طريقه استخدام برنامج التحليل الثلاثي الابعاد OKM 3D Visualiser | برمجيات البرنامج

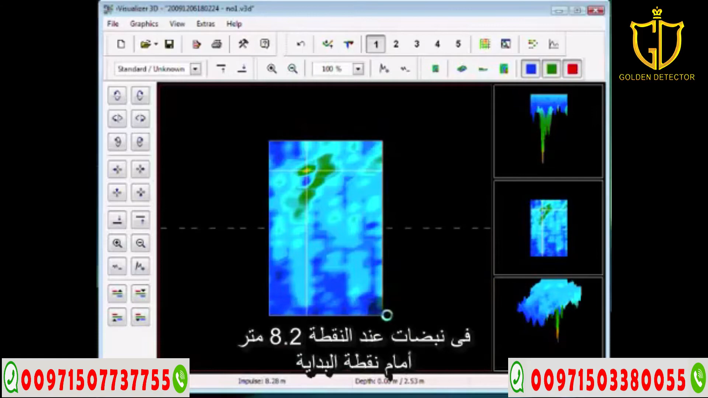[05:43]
I'm looking at a possible target here at scan line of 4.33 meters from the beginning point. To here. So it will be 4.33 meters to the left of the start point. And the impulse is at 8.28 meters forward of the start point. This is important. This helps us. We can now understand this a little easier. So, give that a shot. Understand some of the other functions. Play with all the buttons. Go and do some scans. You can realize here you change your values. Over here, when you're on your side, you have your differences in height buttons. You can make it almost completely flat.
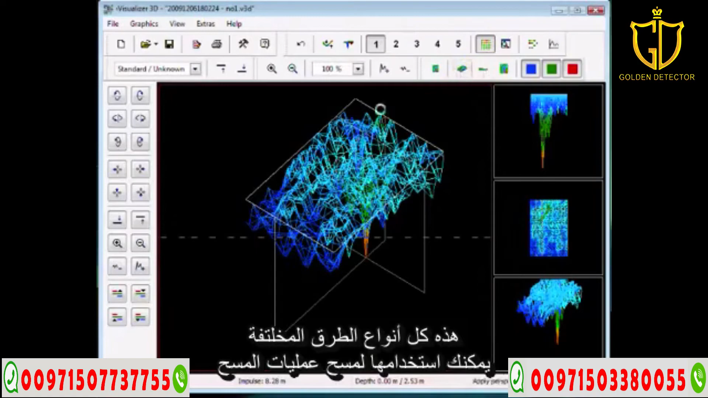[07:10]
So there's all kinds of different methods that you can use in order to clean up your scans. Most of the time we recommend leaving them just the way they are, because this way we can get you to where you need to be.
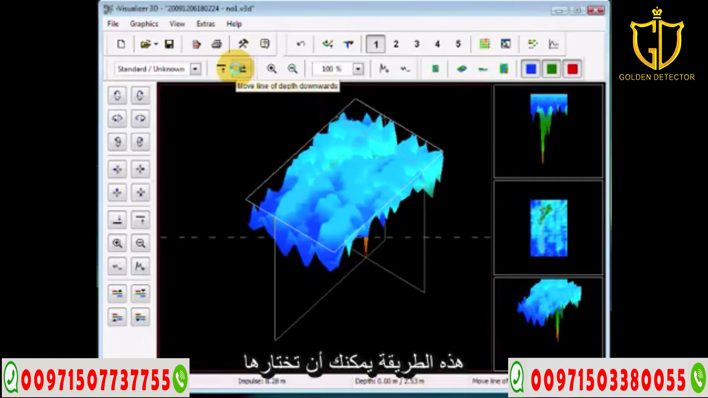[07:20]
We can see the target. We can see where you are. Another function is, and that's not in any of the keys here, and this is when it would be like in a side view and we wanted to get a different perspective, is the F4 key. Once you get that F4 key, it's going to change all the values that you have. And it's going to bring all your values from the top to the bottom. And let me rotate this around, and perhaps you can see a little easier.
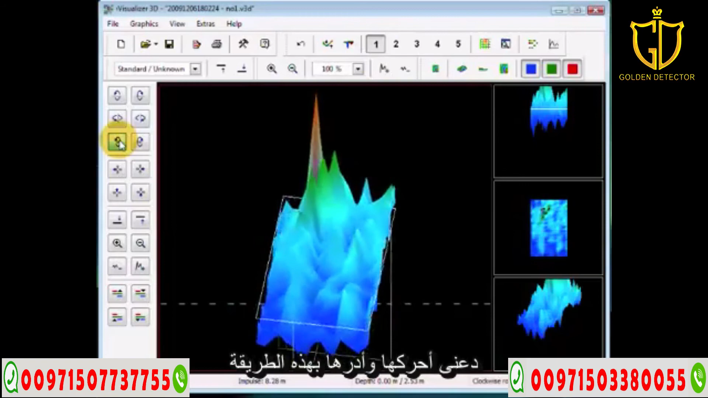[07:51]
Let me move this here and then rotate this this way. I'll play with my buttons here a little bit, to get a better picture on your target. Now this particular target is really clear, but on other targets it may not be as clear as this one, where you can see here's the target.
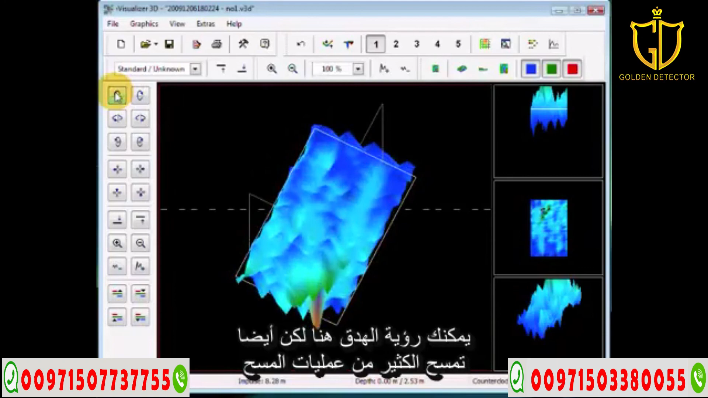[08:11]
But it also cleans up a lot of the other scan, whereas here you're getting different images. So again, there's no best way in analyzing the target.